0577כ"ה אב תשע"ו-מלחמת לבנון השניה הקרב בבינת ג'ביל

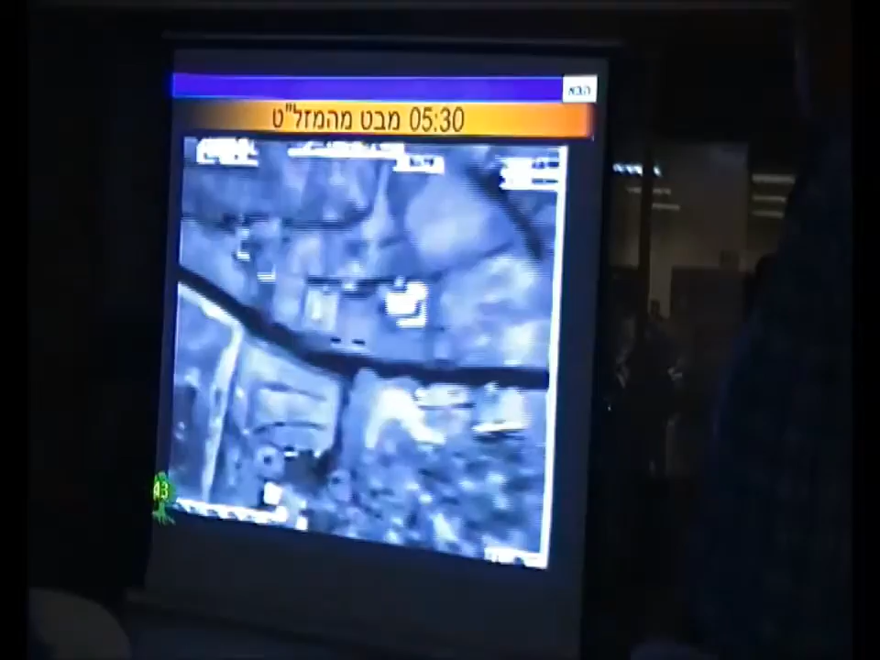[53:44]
לא, זה לא זה. תסתכל עוד פעם על י"ח 190.
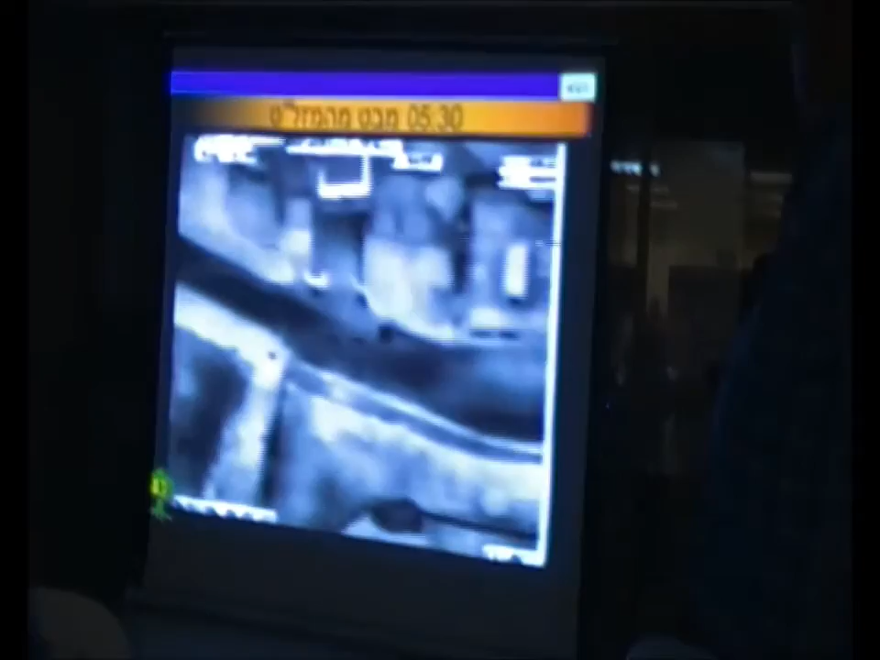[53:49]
אנחנו רואים עכשיו את כוח המלפאים נופל על ציר, נכון? ברחוב התחתון. זה ציר שעולה לכיוון... יש פה כוחות, כנראה שזה...
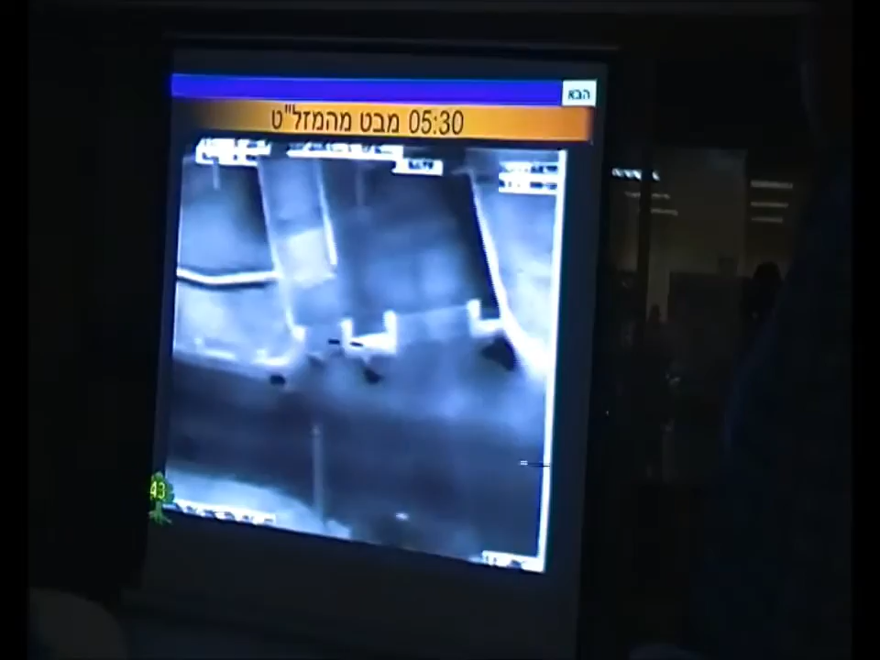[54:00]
אני חושב שזה כוחותינו, לפי הפקלים. כן, זה כוחותינו. מה זה היה? זה הכוחות שלנו, זה בדיוק בנצב שנתת... יש פה עננות,
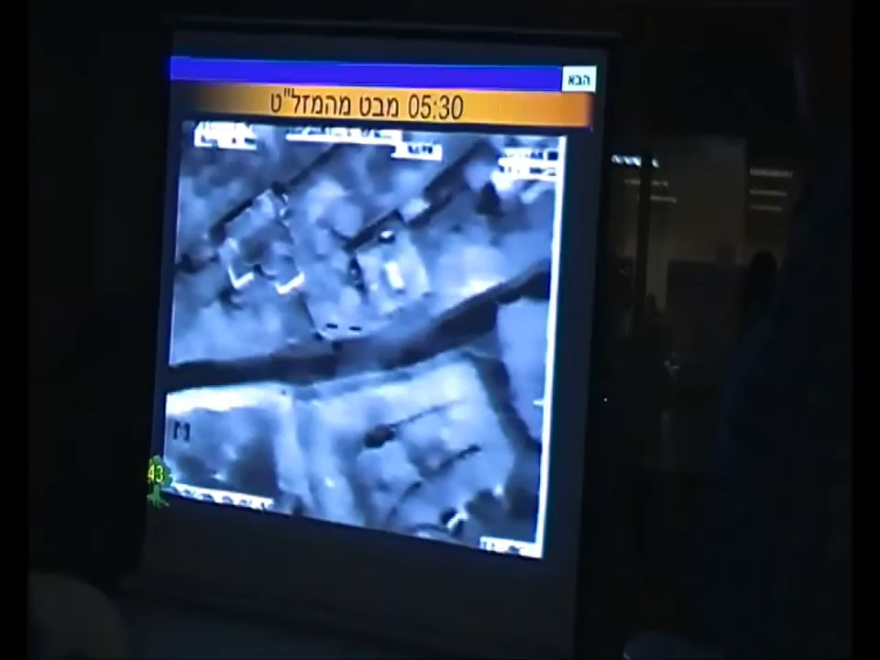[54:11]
שאול, אתה איתי? נסה לזהות את המחבלים, רביב.
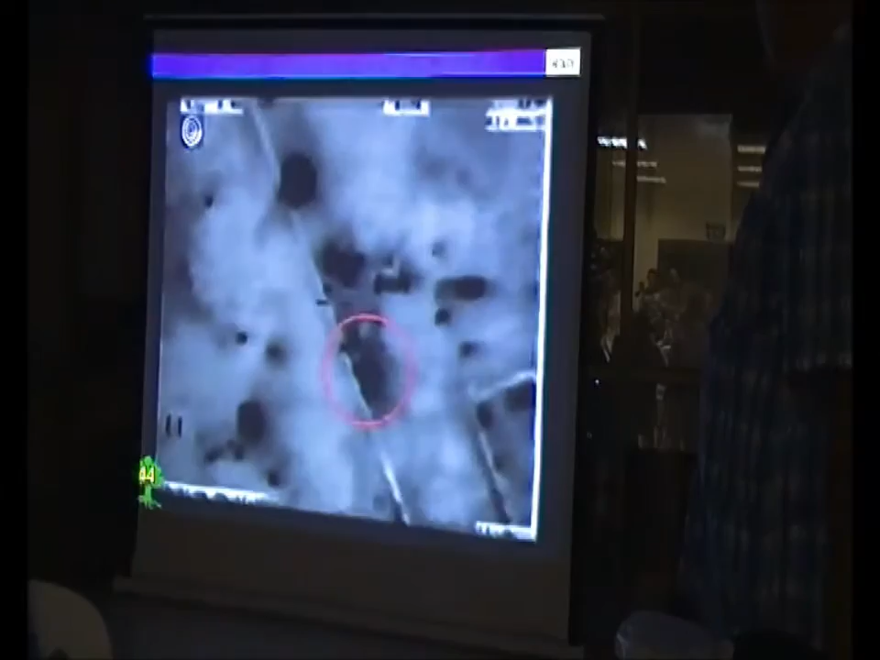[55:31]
לעלות עם המג על החומה ופשוט לרסס לצד השני בלי להפסיק. אנחנו שוב חוזרים להדמיית מבט ממתחם המחבלים.